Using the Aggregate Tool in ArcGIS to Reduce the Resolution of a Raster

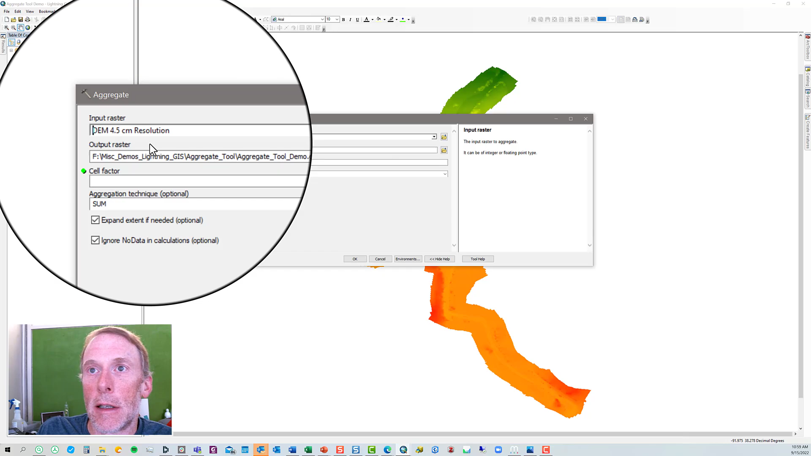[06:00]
Now, our change, we're not going to change the original DEM,
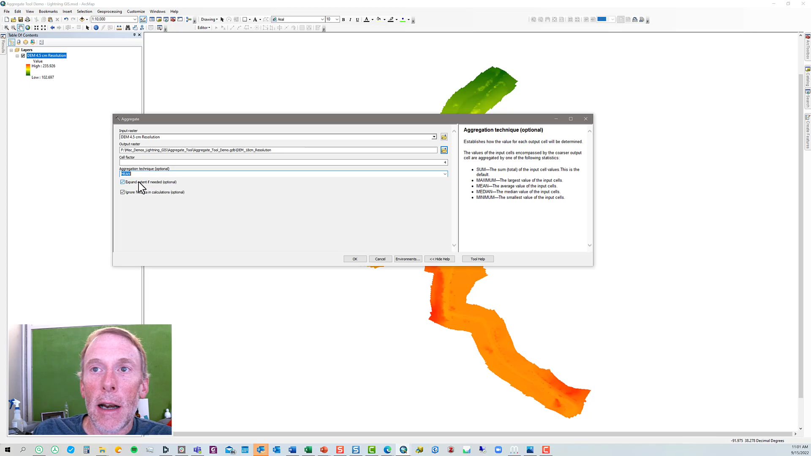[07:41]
you'll have to use your common sense to determine which technique to use. Over here in the tool help, you can see an explanation of the different choices. I just leave these other two boxes down here, expand, extend, and ignore no data checked. We'll click OK.
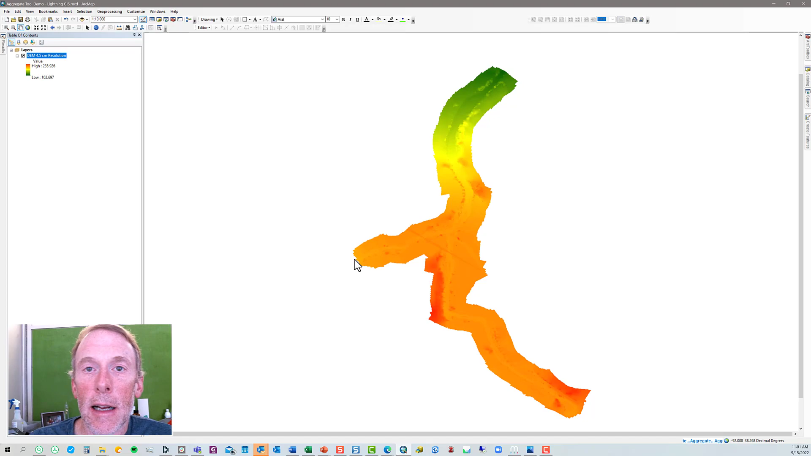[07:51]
It's going to take a couple of minutes for this tool to run to do all the aggregation. And you can see down here in the lower right corner an indication that the aggregate tool is running. So we'll let that run, and then we'll look at the results. All right, the aggregate tool has completed. And also, while I was magically offline, I also went ahead and created a hill-shaded version of both the 4.5 centimeter
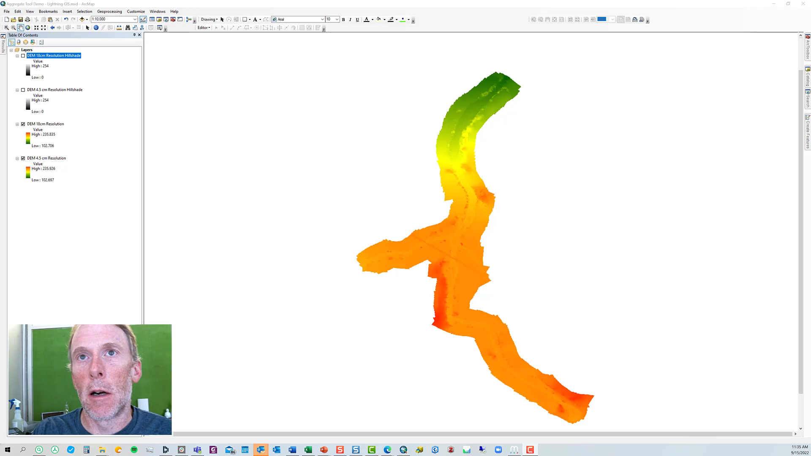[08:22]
resolution DEM and a hill-shaded version of the 18 centimeter DEM, just to facilitate some comparison. So first, let's zoom.
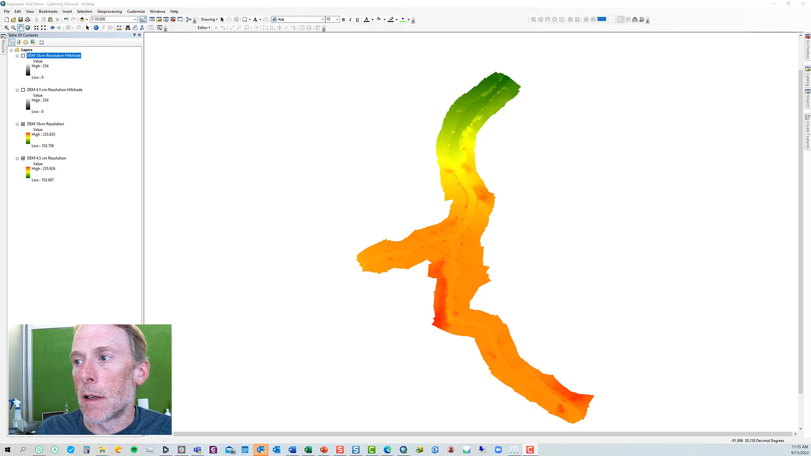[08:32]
As I said, this is about a one and a half to two kilometer long reach of stream from north to south. So right now we're looking at the 18 centimeter resolution DEM. If we turn that off, and it redraws, and we see the four and a half centimeter resolution. At this scale zoomed out this far, we can't tell any difference.
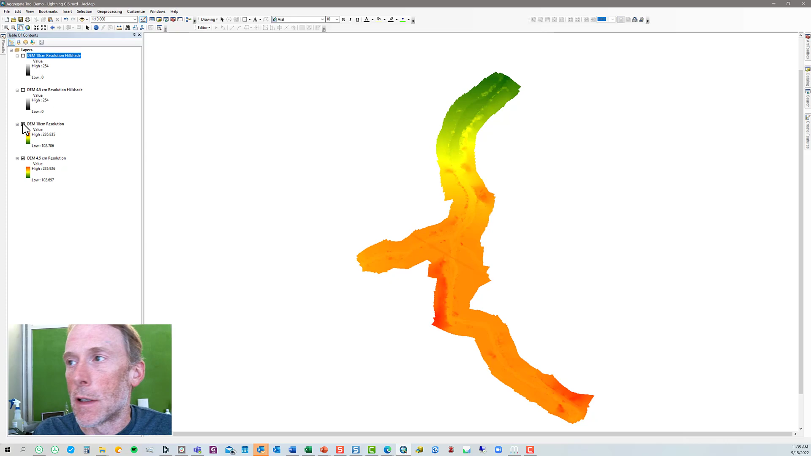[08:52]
All right, now if we zoom in, and we compare the 18 to the four and a half centimeter resolution,
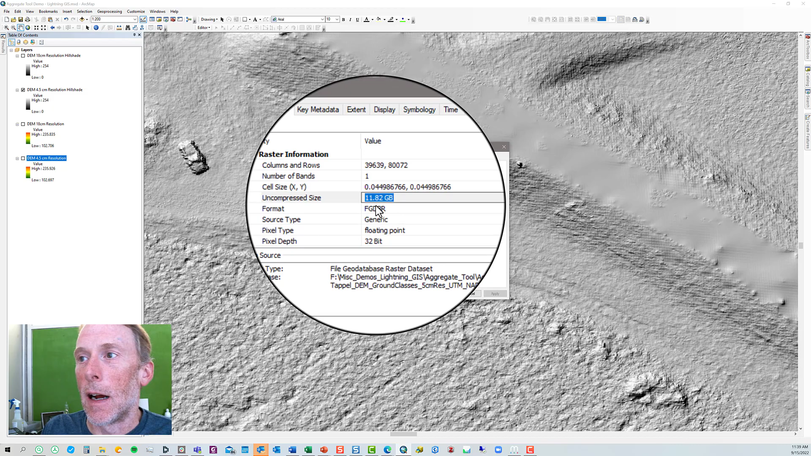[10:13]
Let's open up the layer properties for the four and a half centimeter resolution version, and we see that our DEM is 11.82 gigabytes in size. If we look at the layer properties for the 18 centimeter resolution, DEM, we're down to just